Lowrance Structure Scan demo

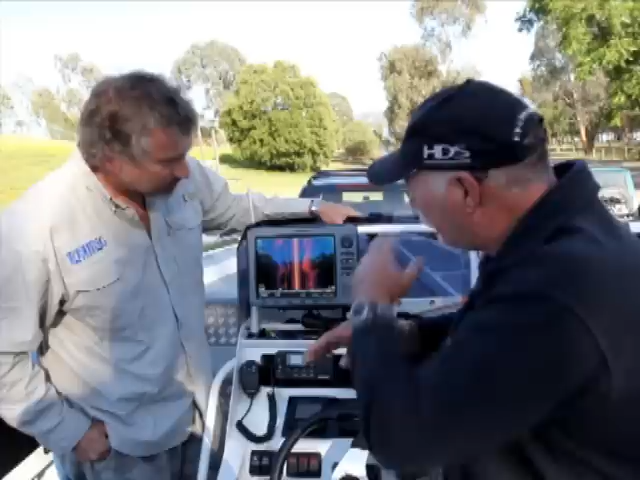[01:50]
Yep. And he's sitting down. So we can actually change views as well. So in this case we can go view and we'll go right only. That'll give us a full screen view of what we've got happening. Wow. So we've got our bit of timber here.
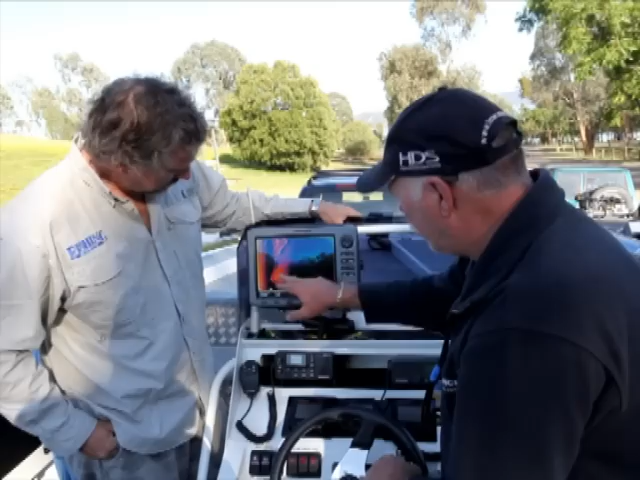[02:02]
Here comes our paddle steamer. Now when they sunk that paddle steamer it landed on a log and broke its back. So hence why we've got two parts. Yeah. And that's identifiable as a boat isn't it? Absolutely. Yes.
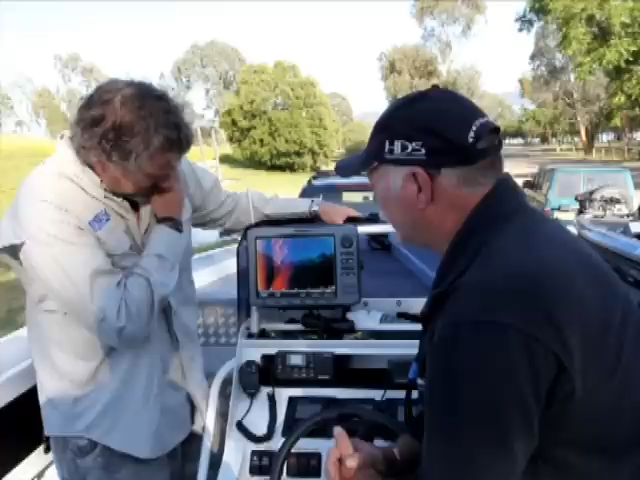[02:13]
And what does it look like? Can you show us what it would look like with just a normal sounding? On your normal sonar what you would see, here's that.
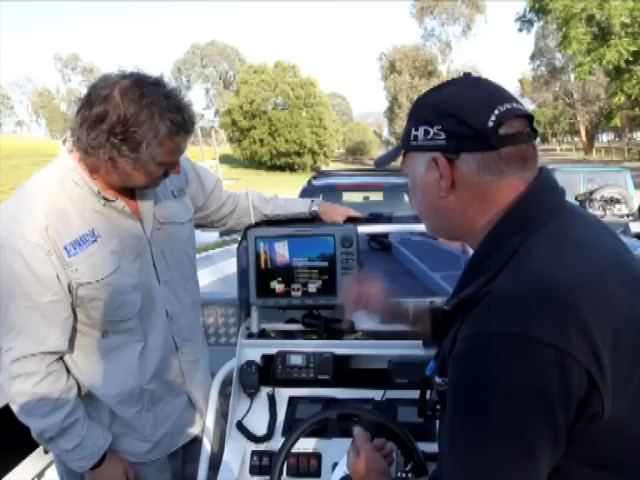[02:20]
Wow. Here's two little lumps. That's it. Amazing. Yeah.
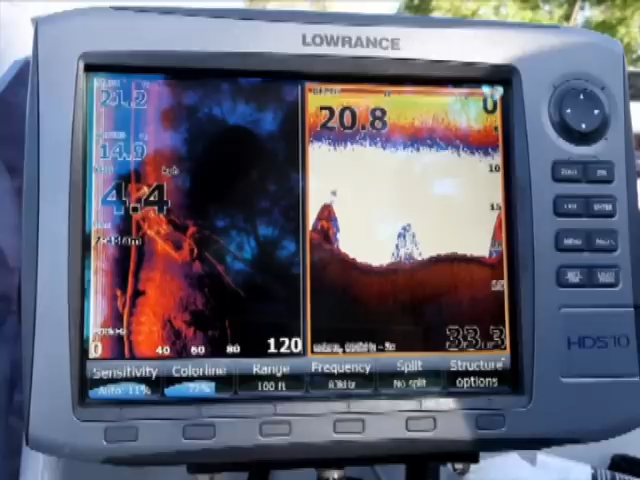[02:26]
There you go.
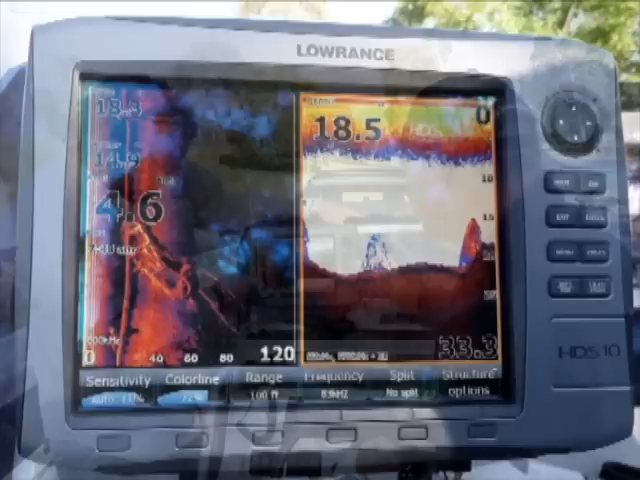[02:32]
Yep. And for a fishing perspective structure scan can show your fish as well? Absolutely, yes. I've been lucky enough to take up the Darwin onto the barra and I've seen actual, you know, quite good images of barra showing up as a good expected barra to look. And I guess with this range thing here, if you see a fish out to your side, you know, might be 50 feet out.
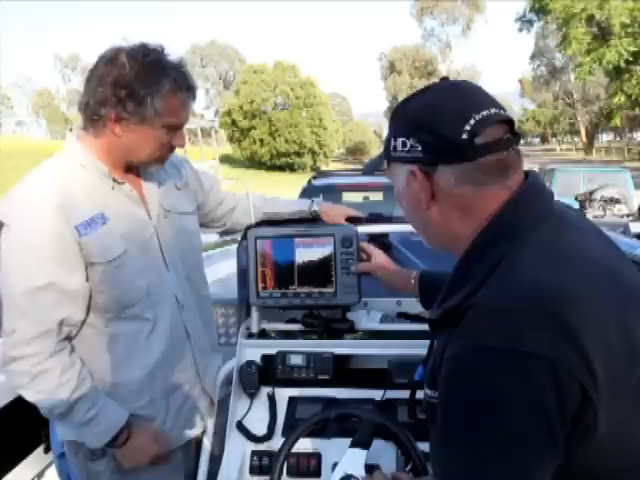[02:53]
But the good thing about that is you can actually put your cursor out to it and have a look there. And I can actually mark a waypoint on that curtain.